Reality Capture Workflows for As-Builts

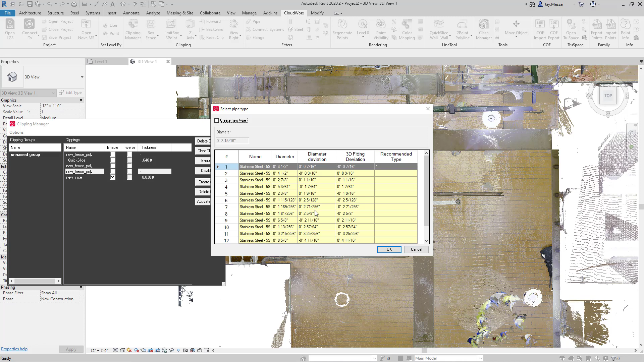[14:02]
The software will figure out the diameter of the pipe. And give me a series of options to choose from. As you can see under its diameter deviation, it will tell me the deviation from the actual pipe size to what it's going to create. I have centerline of pipe. I have centerline of pipe.
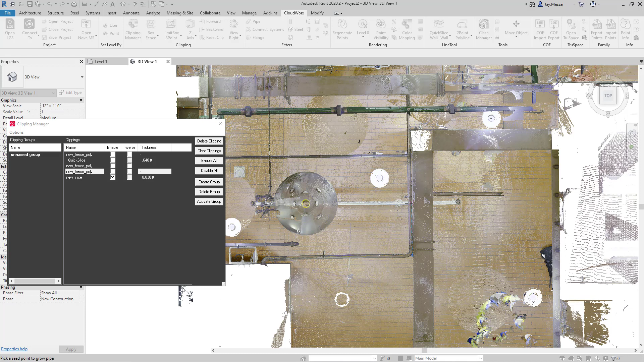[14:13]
And I can continue on creating more pipe.
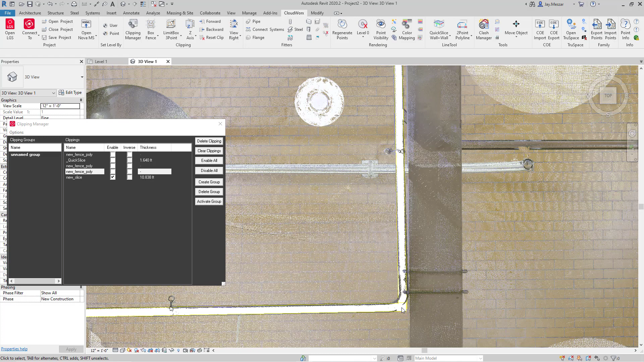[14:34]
Once completed, I can choose where the end of the pipe might be. If I need to, I might pull these back a little bit. And then I can use CloudWorks to connect those systems. I can put in whatever radius I'd like, or I can accept the default. And as you can see, an elbow was placed.
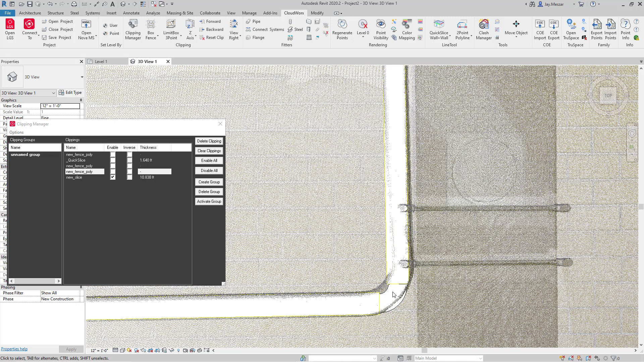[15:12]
If that elbow doesn't fit the way you would like, of course, we can always do an undo and rerun the command. So we can change the radius.
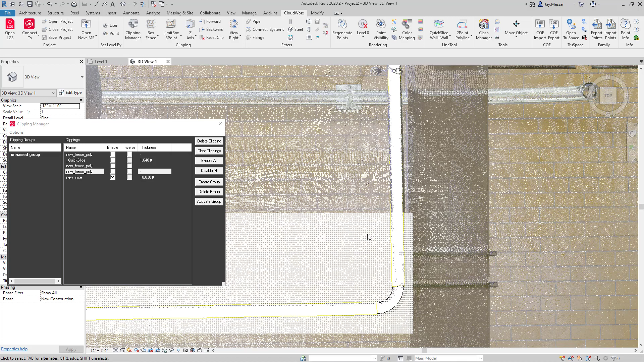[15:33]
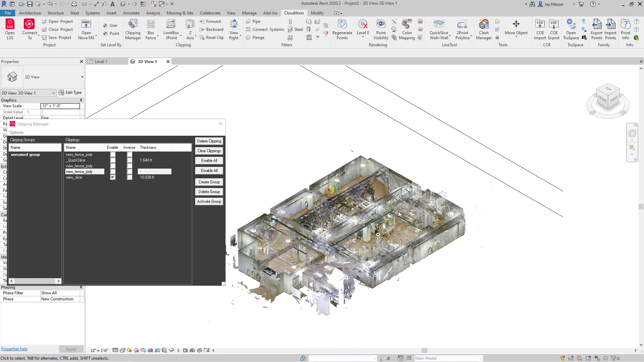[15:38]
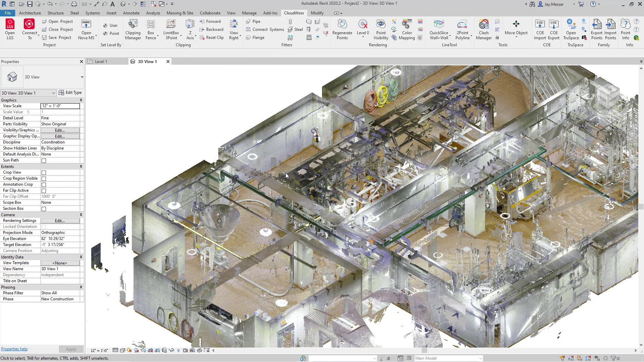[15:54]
So we can reduce the radius. Of course, this also means we can select point cloud data in any view we want. For example, this 3D view and this pipe.
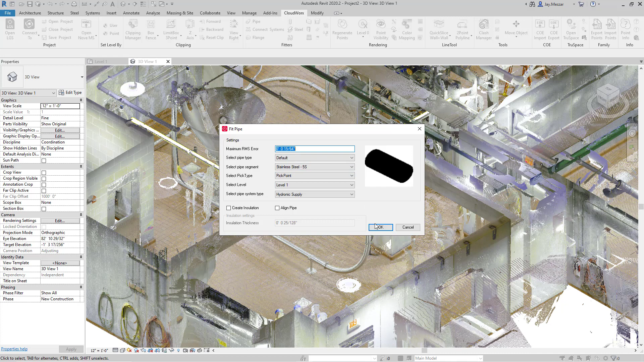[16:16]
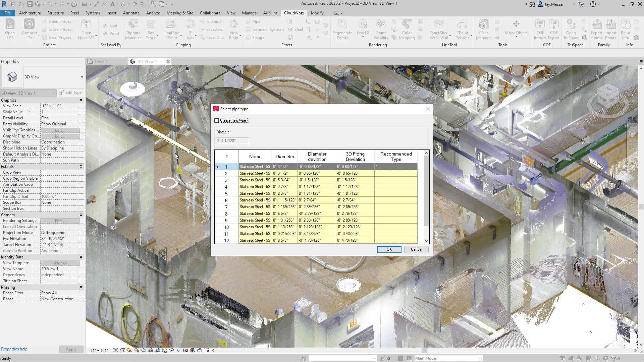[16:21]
And then, of course, use the connect systems button. To bring our data together.
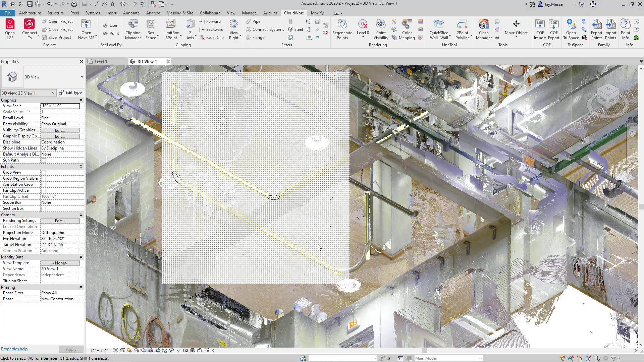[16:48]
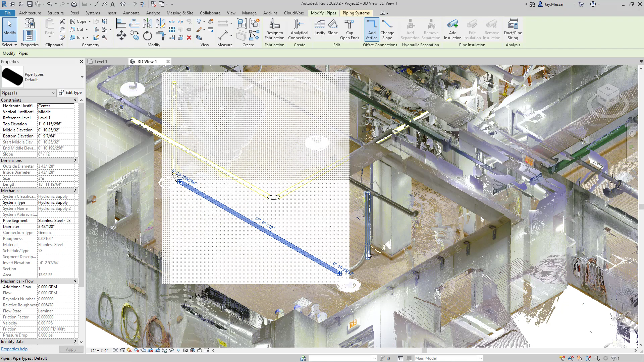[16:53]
We can also customize the center radius ratio.